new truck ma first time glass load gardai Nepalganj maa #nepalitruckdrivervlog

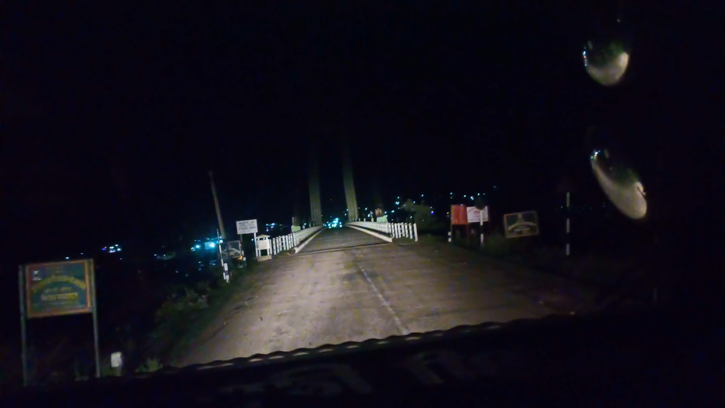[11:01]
साथीहरू अहिले चाहिँ हामी चिसा पानीको पुलमा पुगिसकेका छौँ है टाइम भने 8:30 भइसकेको छ अब यहीँ हाम्रो खाना हुनेछ
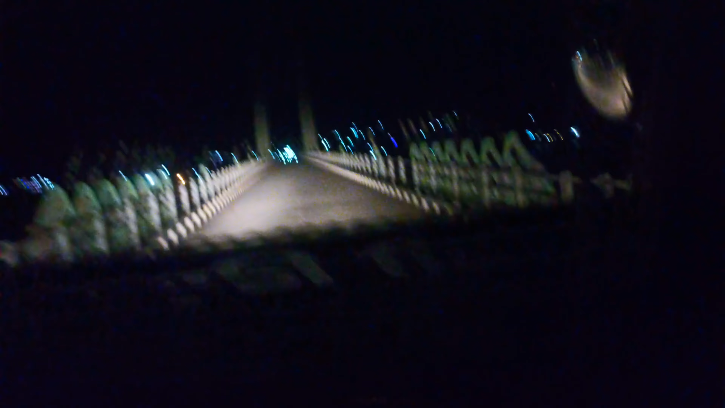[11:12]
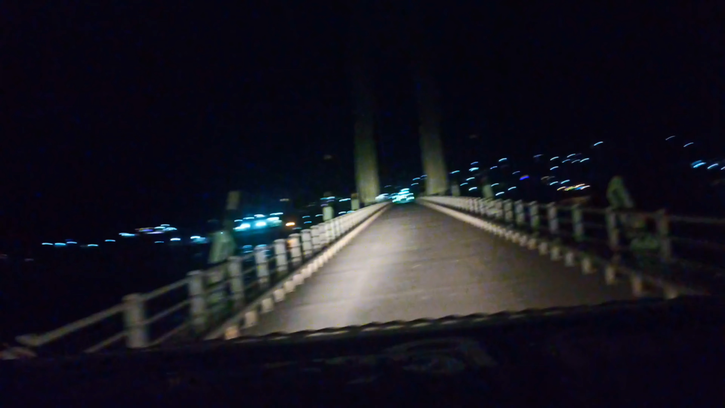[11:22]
पुरा चिसा पानीको खोला है यो पुरै छापेर आइहाल्छ क्या पुरै पानी चाहिँ लास्टै आजभोलि बर्खायाममा